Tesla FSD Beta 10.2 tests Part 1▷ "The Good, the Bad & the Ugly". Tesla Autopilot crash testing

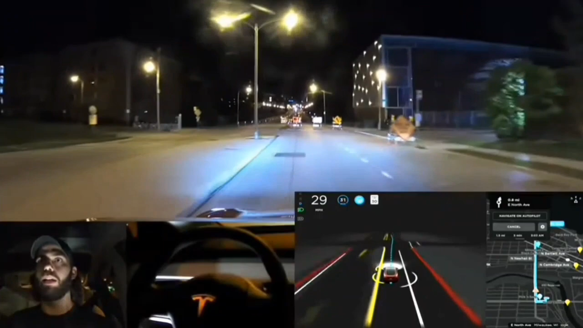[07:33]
through we are going really fast yeah okay so that was not good I think we're clear I'm gonna turn the speed down here too and just see if it can do it at 20 miles an hour so we're going five six miles an hour less than last time yeah same behavior